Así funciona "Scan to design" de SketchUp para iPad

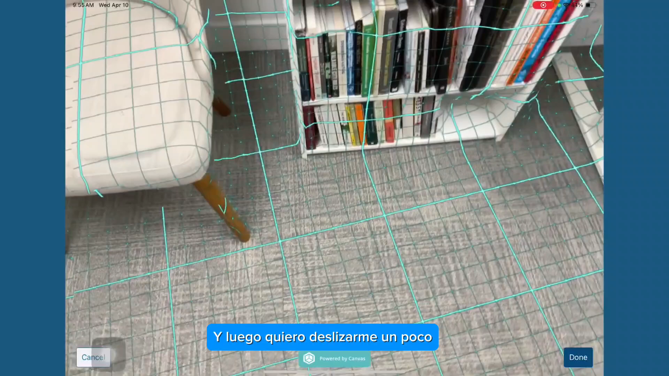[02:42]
And then I want to kind of slide over. And then I want to just do that motion over again. So, again, it's almost like I'm, pretend like I'm painting the wall. I want to go all the way up, and then slowly go all the way down,
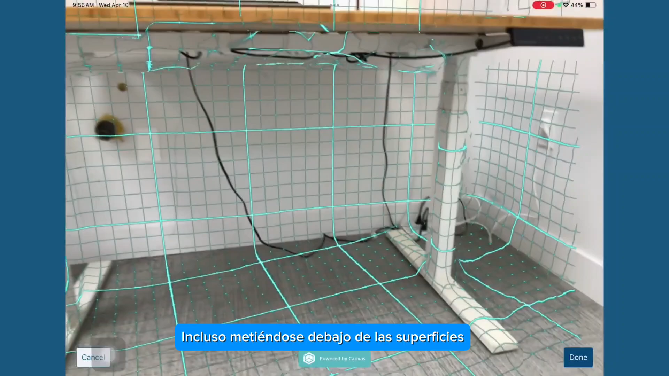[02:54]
even getting underneath surfaces, like in this case, underneath my table.
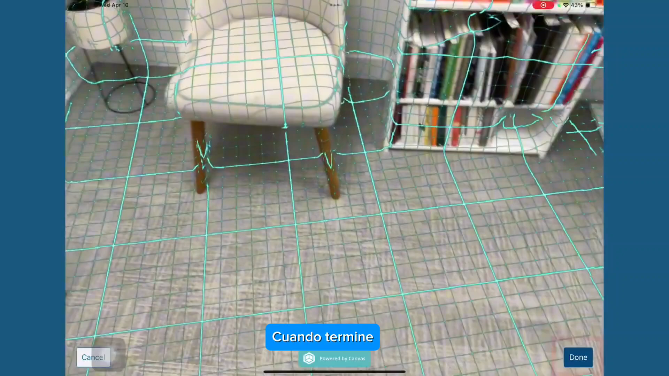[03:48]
When I'm done, just press that little icon in the bottom right corner. Done. It's going to process.
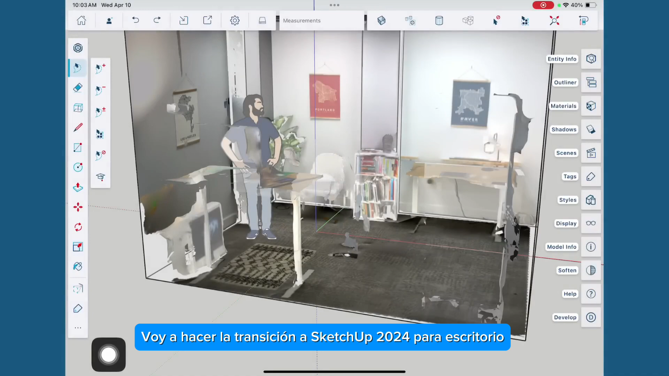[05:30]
So here we are. Here is the same file.
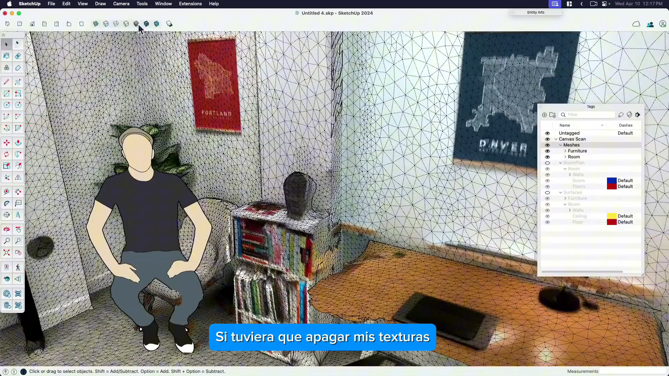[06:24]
So if I were to turn off my textures, for example, you can see that I actually have this as a mesh in my model.